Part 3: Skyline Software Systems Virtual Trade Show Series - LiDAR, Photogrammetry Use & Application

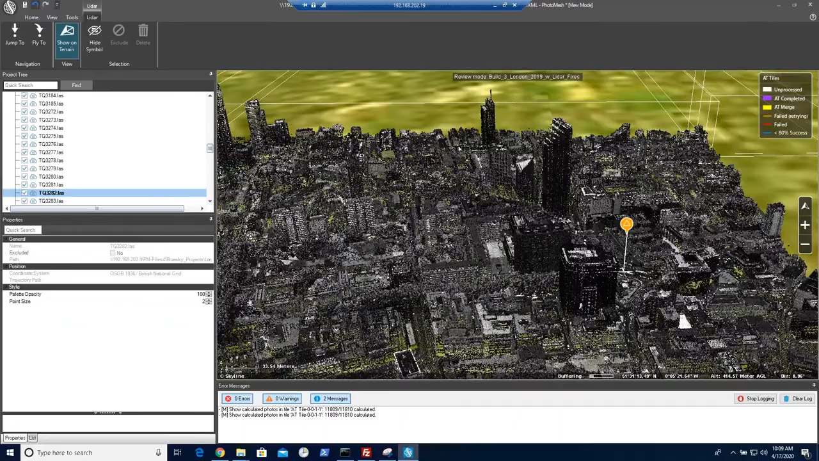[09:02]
In this case just pick some points to verify that the data is perfectly co-registered on pretty much the pixel level. So you see this is one of the markings in the road that is visible in the lidar and we can then sample it inside the images in order to make sure that the nadirs, the obliques all are sampled on the same exact feature.
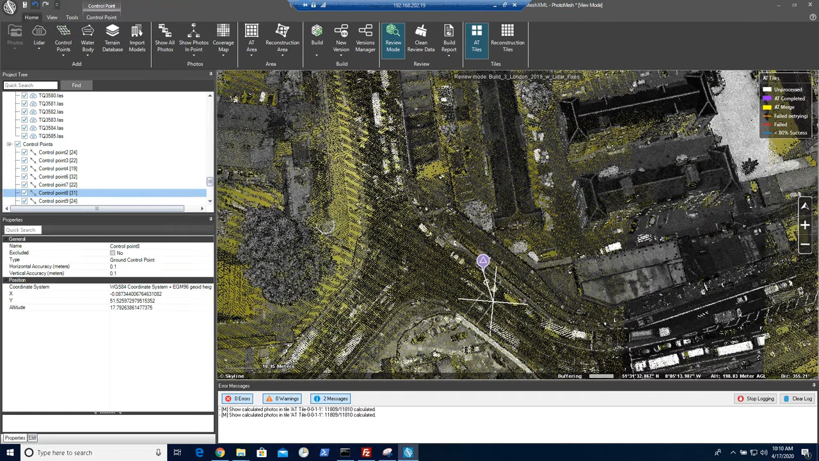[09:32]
This only needs to be done several times at several points on a relatively large project and then it's able to use that to produce a very low sampling error and geographic error.
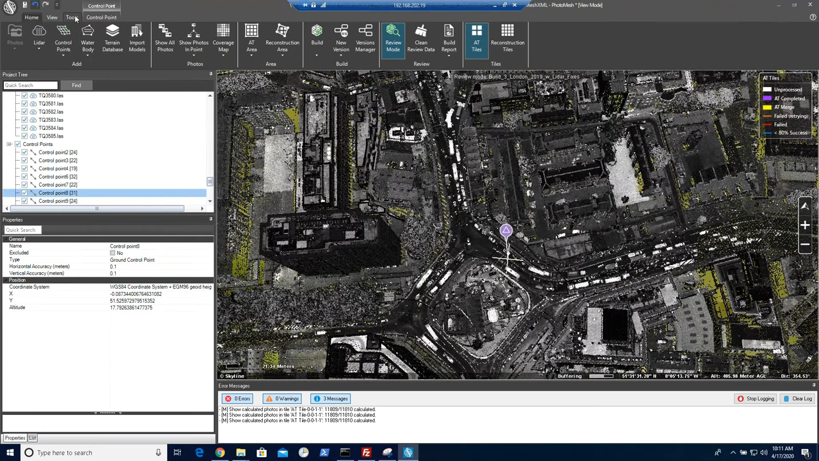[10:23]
So once the data is processed through the AT,
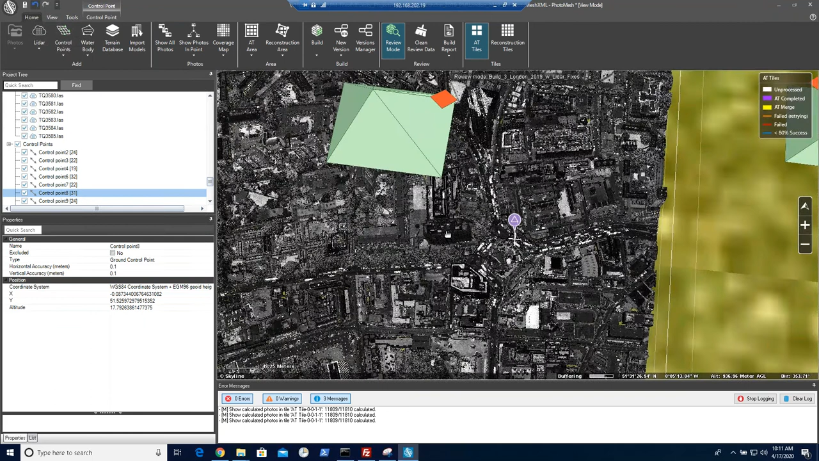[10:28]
we are able to split the entire
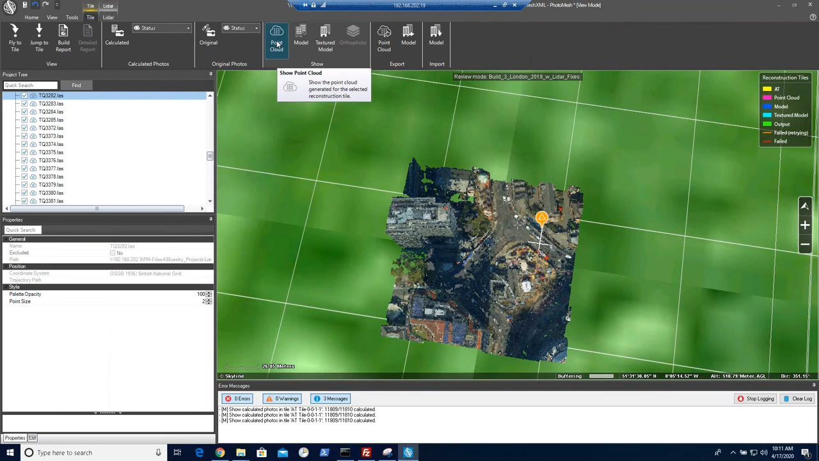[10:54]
Now each one of the tiles goes through a very rigorous point cloud extraction process.
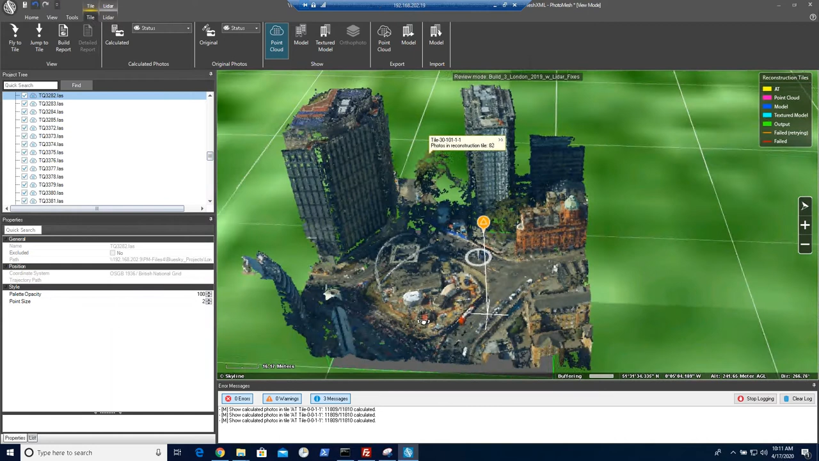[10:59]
You can see the dense point cloud and then the geometric model,
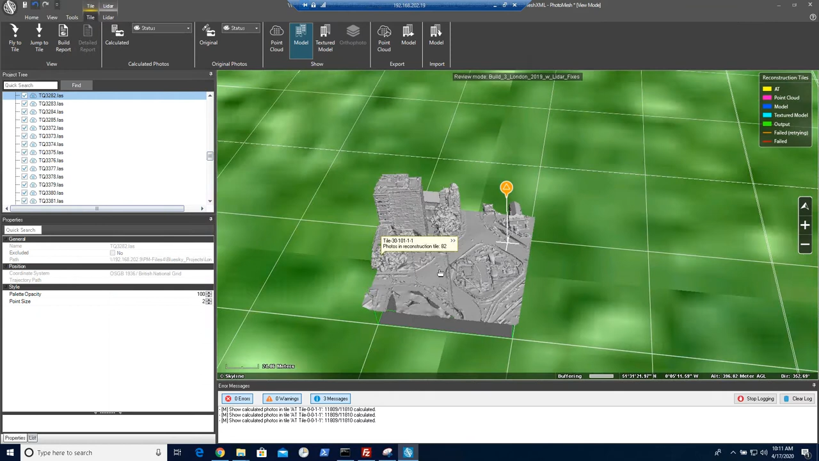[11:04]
which is basically the mesh, the geometric mesh, and then we texture that mesh.
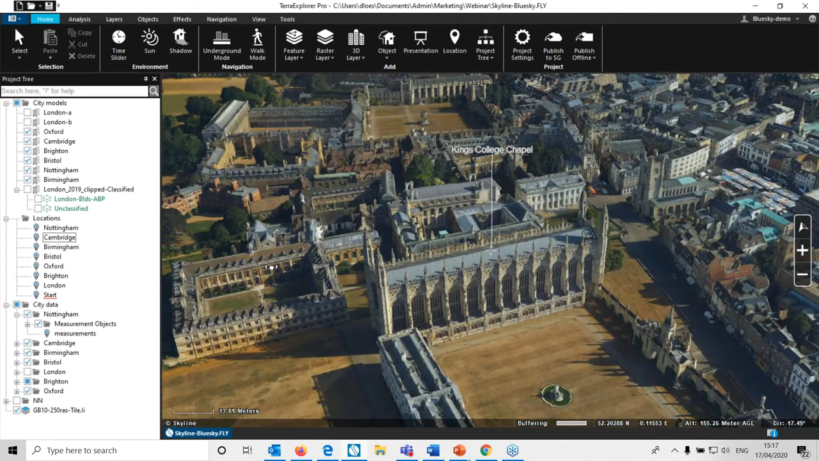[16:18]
you can see the quality and fine detail that's in the 3D model there
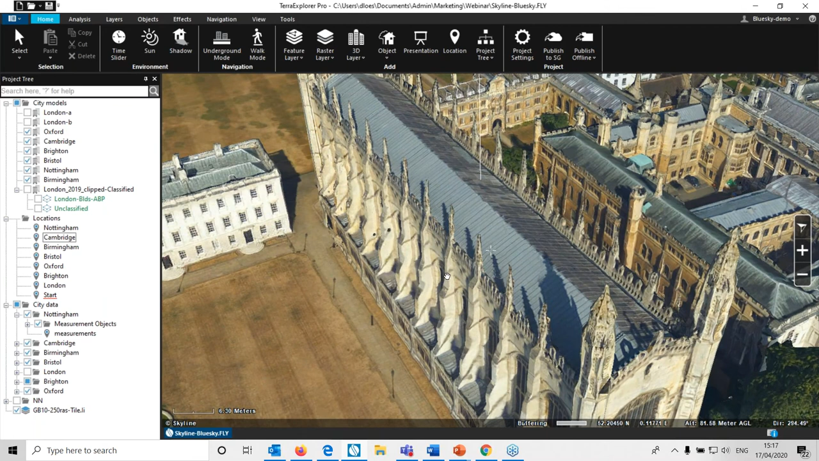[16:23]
if we just go across to the city's airport
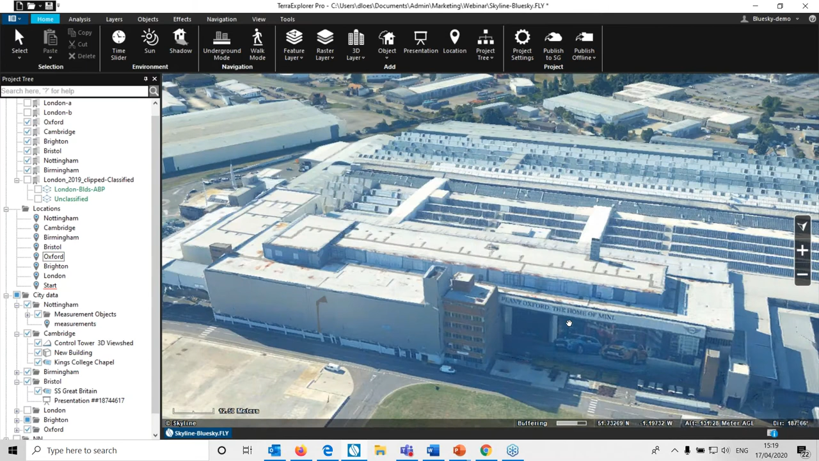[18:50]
you will see it's the home of the mini where the mini is built by BMW
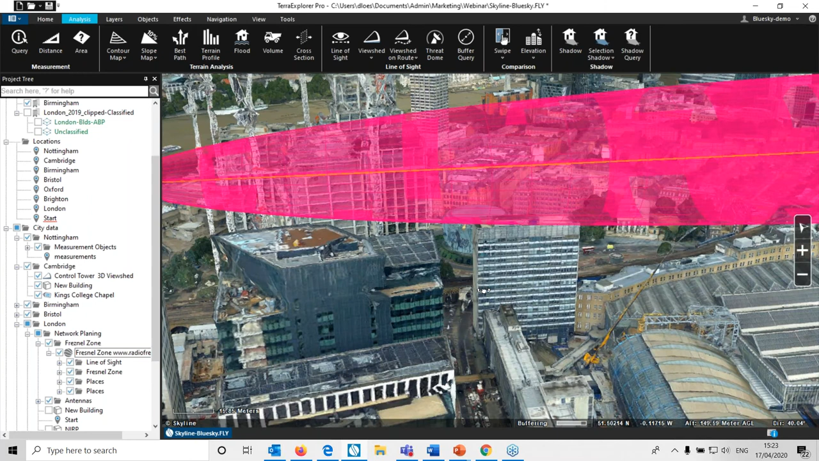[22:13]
not whether you have the clearance that you require in addition we can um add in for example a new building somebody's going to extend the building
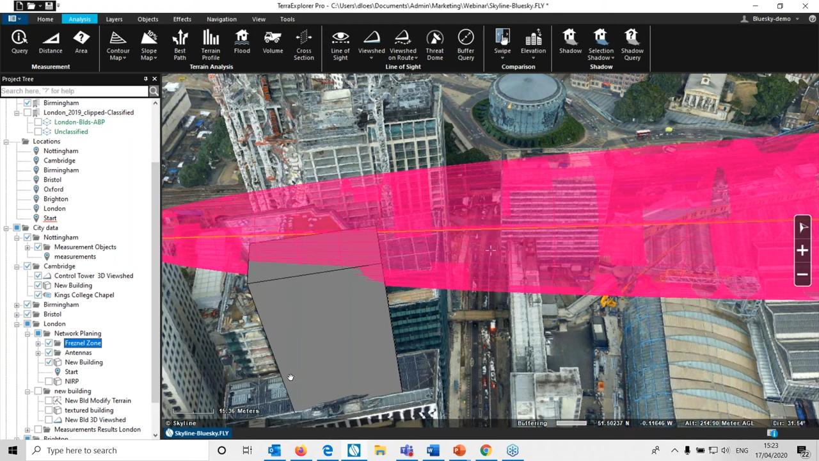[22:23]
so we've popped in here a new extension to the building and you can see it intersects with the fresnel zone so that would not be desirable
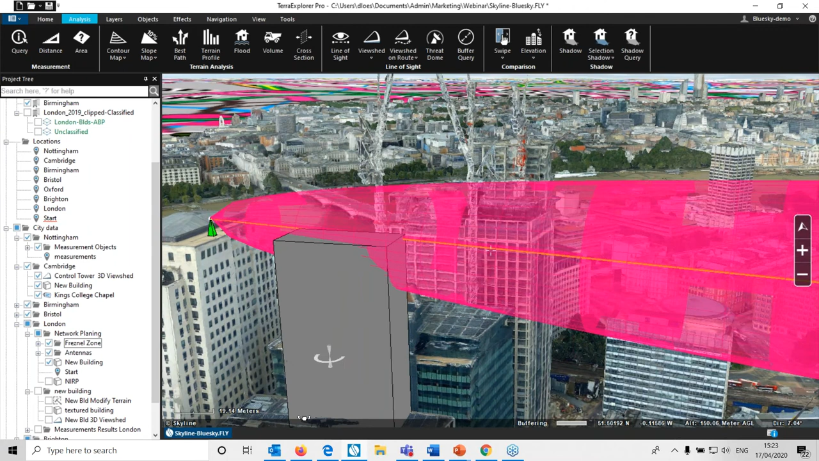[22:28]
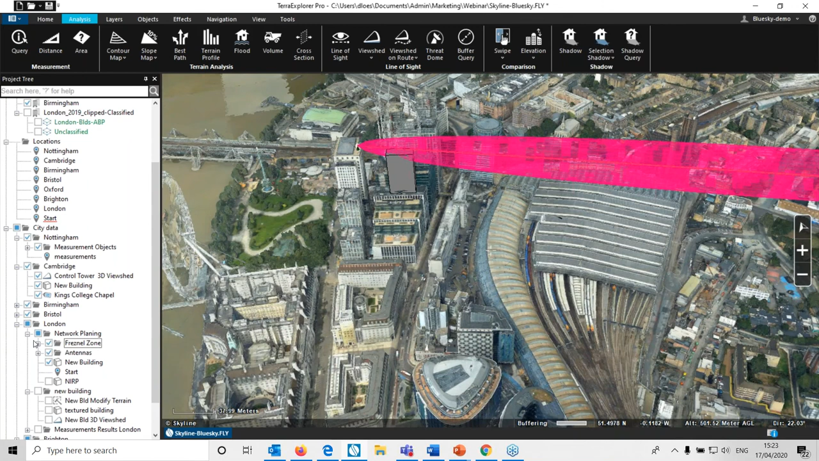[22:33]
in addition for sort of the uh transmission um part of the network where it's transmitting signals through phones we have antennas such as this one
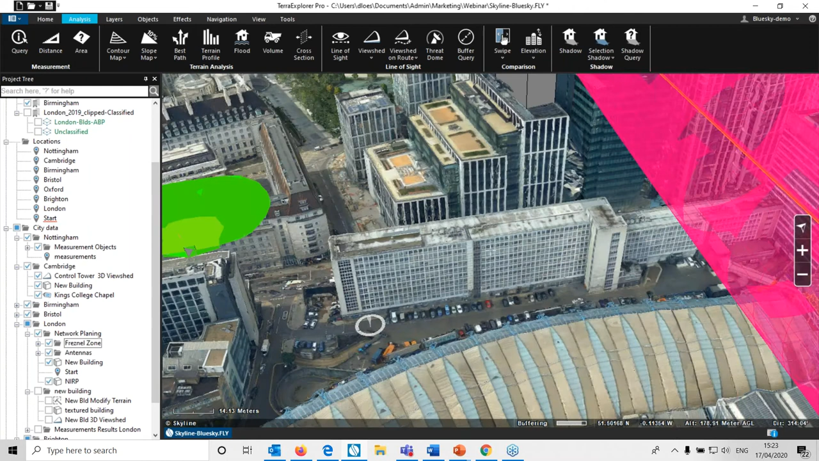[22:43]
that we've placed here now they have an area surrounding them where the the radiation
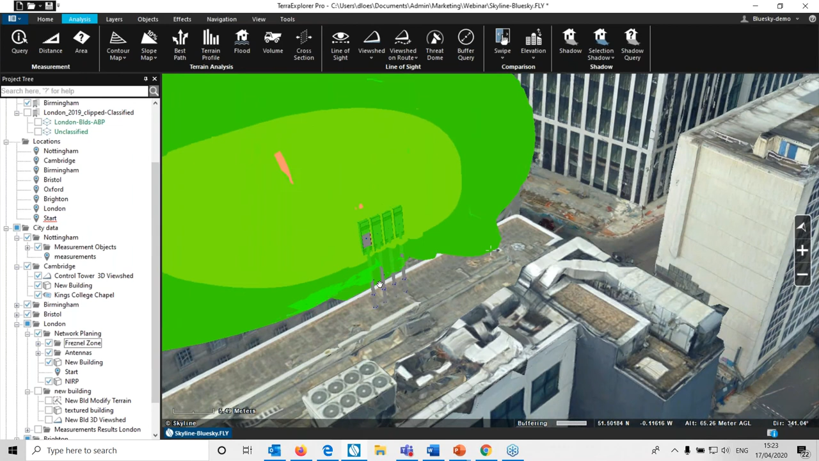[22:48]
is very high and you wouldn't want people in that area so this green
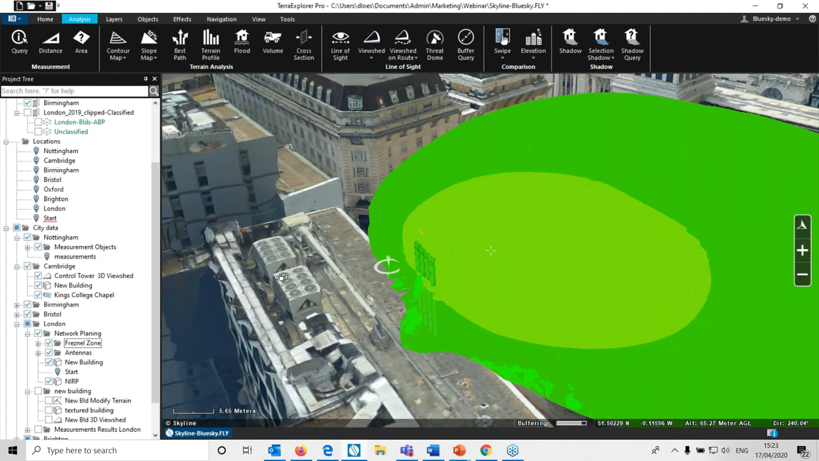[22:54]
blob is a representation of that shape and you'd want to keep it clear of any area where a person could come in contact with
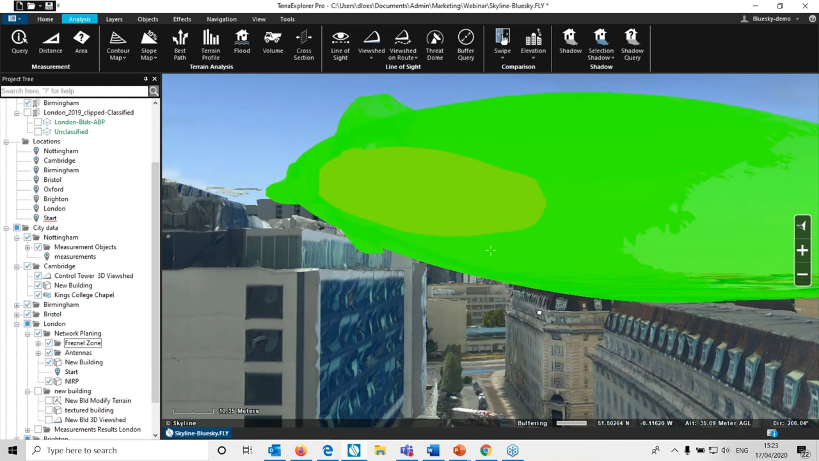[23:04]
it so you can see here you're able to see that it clears the top of that building and
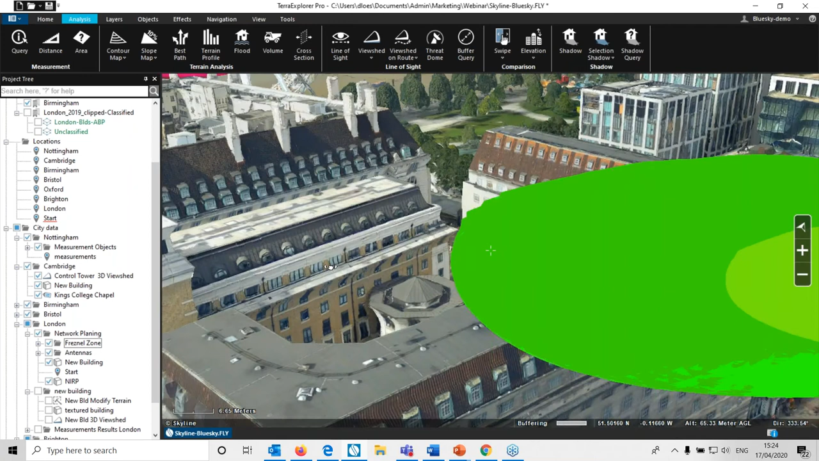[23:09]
we can easily move these shapes we put them in different positions and work out if they're going to
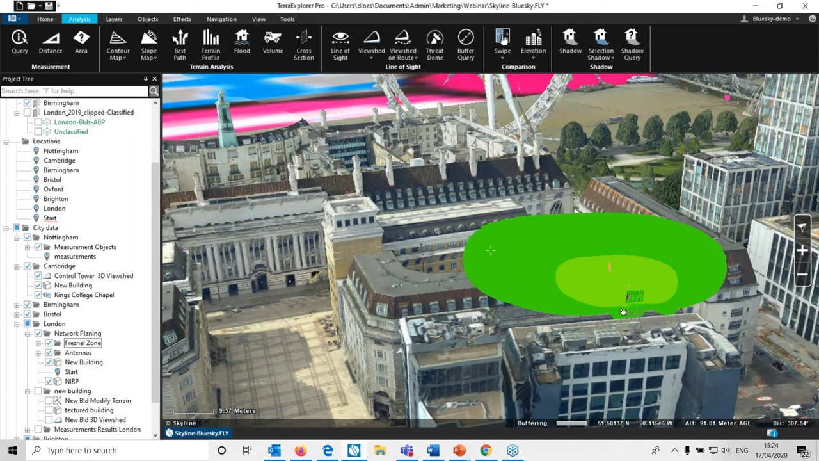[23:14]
be clear and good for everything else um